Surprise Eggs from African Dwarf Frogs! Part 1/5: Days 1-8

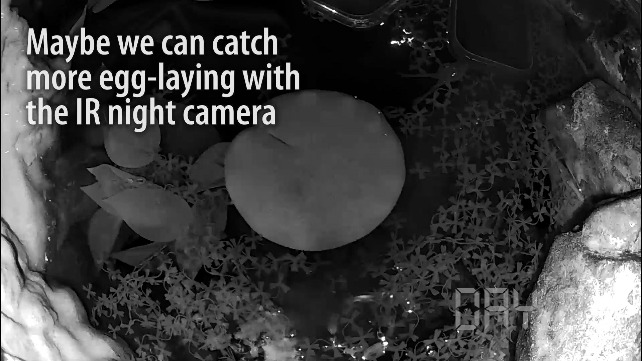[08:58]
I set up an infrared night camera to see if we could catch the frogs in the process of laying the eggs, but they don't seem to want to perform for the camera.